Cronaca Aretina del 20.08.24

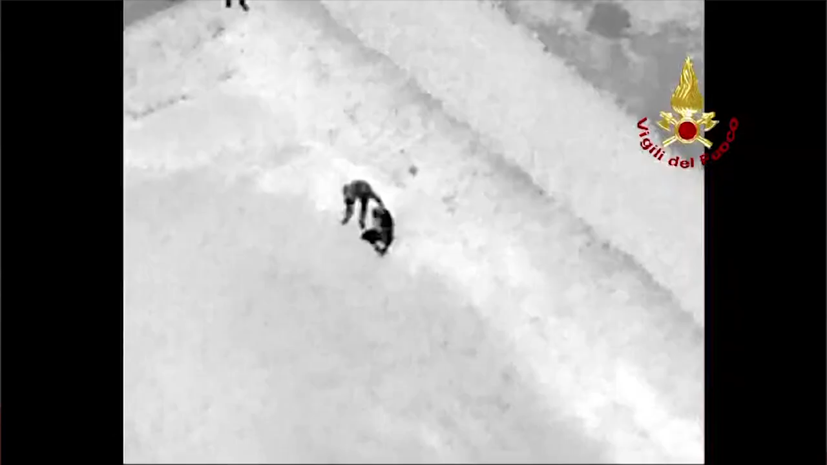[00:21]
Erano subito scattate le ricerche da parte dei vigili del fuoco di Arezzo, intervenuti nella zona di Tavarnelle di Anghiari con la squadra dei volontari e dei pompieri di Sansepol, con l'unità di comando locale della centrale e il personale specializzato del nucleo di topografia applicata. Le ricerche sono andate avanti fino alla notte,
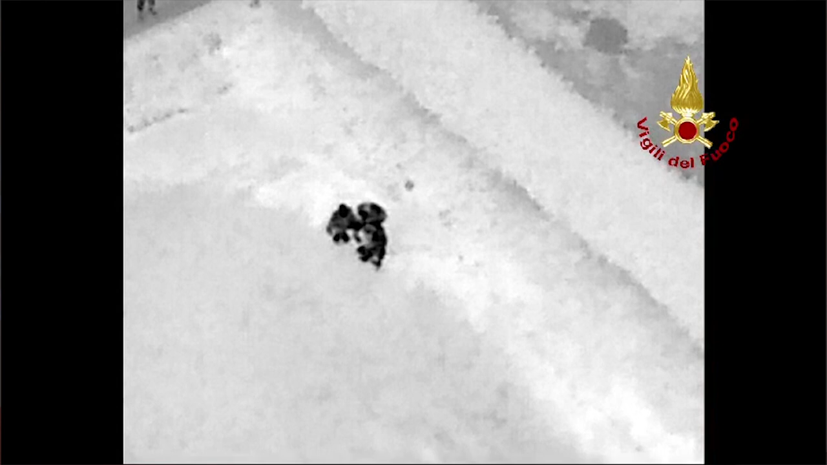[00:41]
poi intorno a luna la ragazza è stata ritrovata in buone condizioni di salute grazie anche all'impiego della termocamera del drone e proprio dei vigili del fuoco.
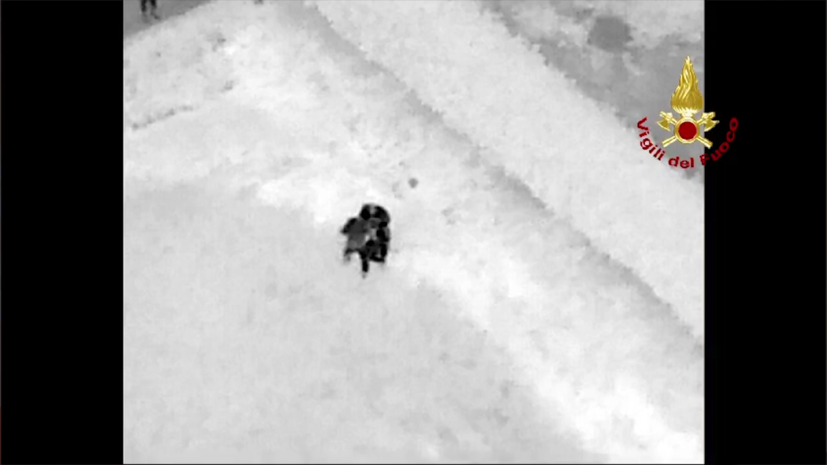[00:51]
Sul posto sono arrivati anche i carabinieri, al momento non sono noti i motivi di questo allontanamento.